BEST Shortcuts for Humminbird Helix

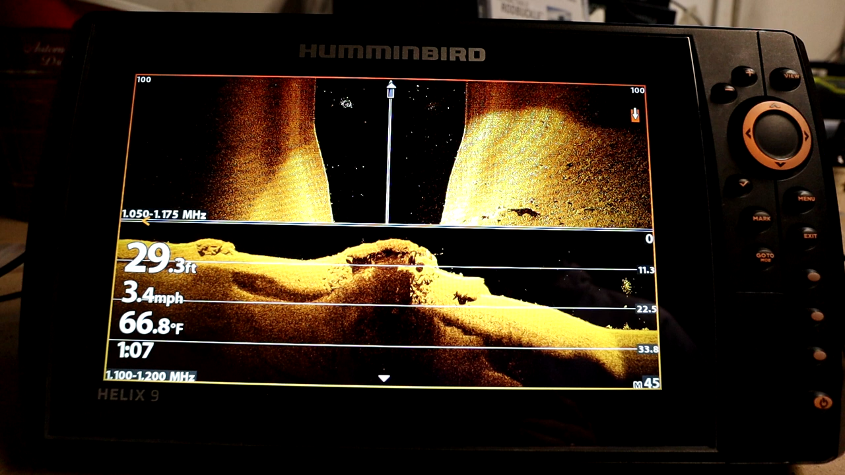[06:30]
On screen: depth 29.3 ft, water 66.8°F, speed 3.4 mph
So if you mark something cool that you want to come back to, as you can see in this one, we were seeing some bait fish, and we saw some fish hanging out on the end of this little rock ledge.
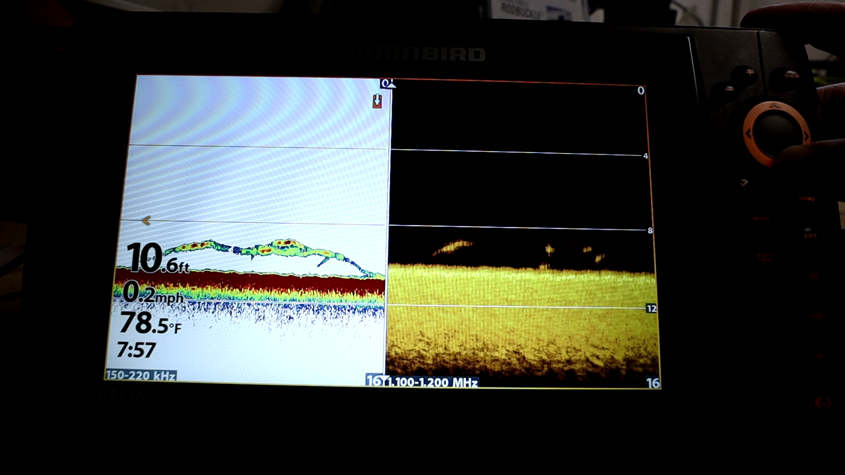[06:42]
On screen: depth 10.6 ft, water 78.5°F, speed 0.2 mph
And we can sort through and just see whatever images, good or bad, that we saved. And so this is a cool opportunity for you guys to go back and really kind of figure out what kind of bite you were on.
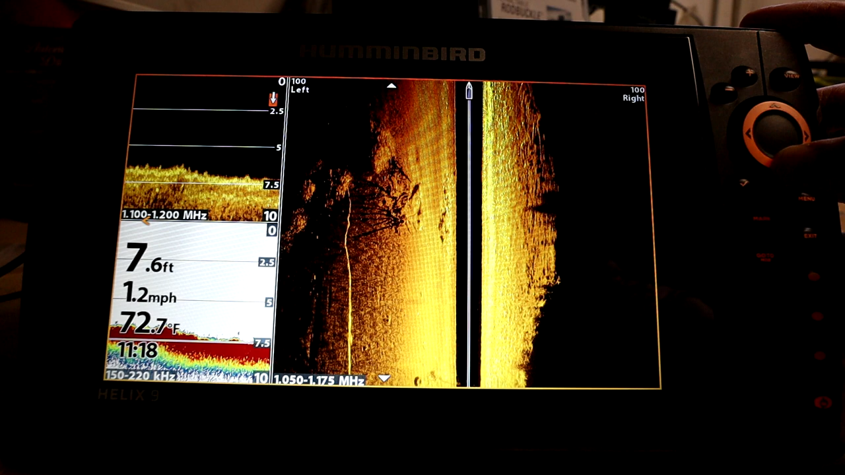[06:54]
On screen: depth 7.6 ft, water 72.7°F, speed 1.2 mph
So you might have something like this where you can see the chart screen on one side and you can see,
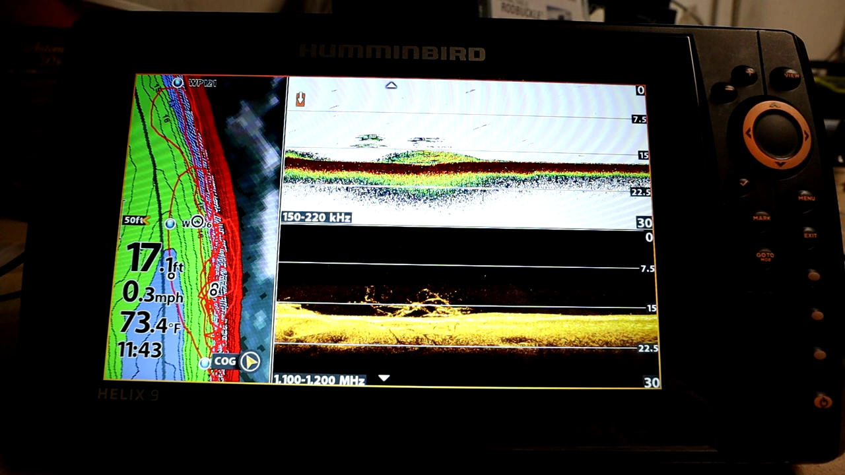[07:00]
On screen: depth 17.1 ft, water 73.4°F, speed 0.3 mph
you know, you're down in 2D on the other side. So you can clearly see this was a brush pile that was holding fish. We were in 15 feet of water and you can really see with the contour information what all was going on. And it really does paint a more accurate picture. If this isn't something that you really were able to dial in on the water, it's something that you might want to go back to later on down the line.
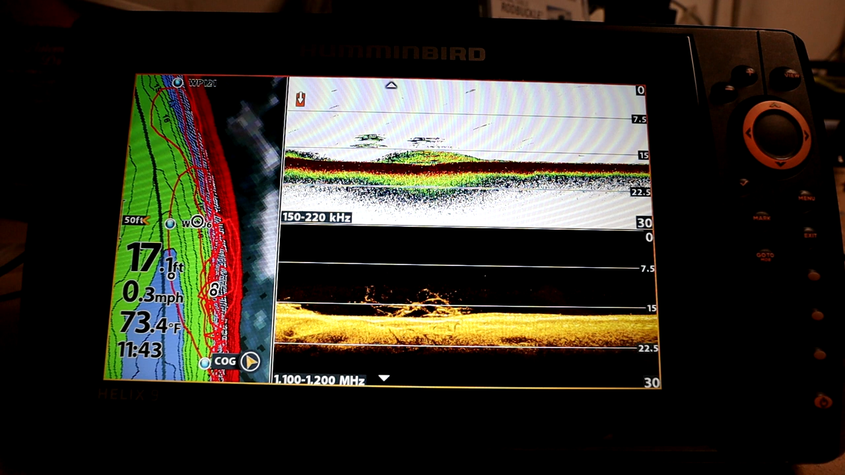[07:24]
On screen: depth 17.1 ft, water 73.4°F, speed 0.3 mph
And that's the coolest thing about marking these screenshots is it'll help you kind of put all the pieces of the puzzle together. All right, guys, those are my favorite shortcuts.